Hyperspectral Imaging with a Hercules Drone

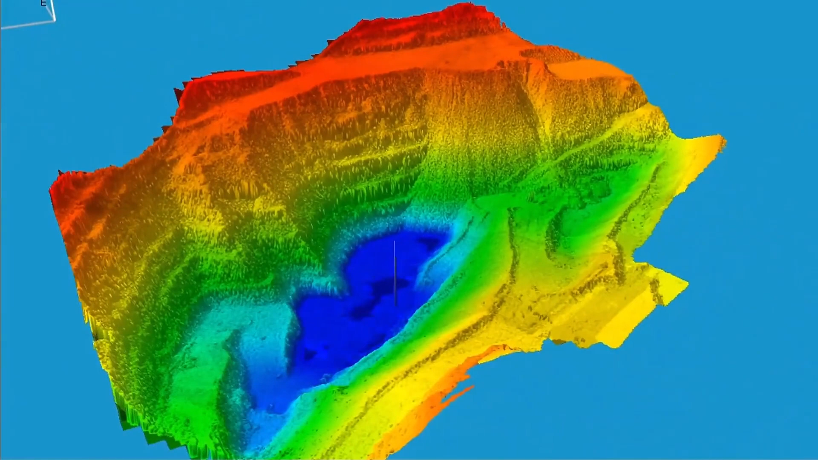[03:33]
highly detailed digital surface models that display the terrain in a measurable form for engineers and geologists.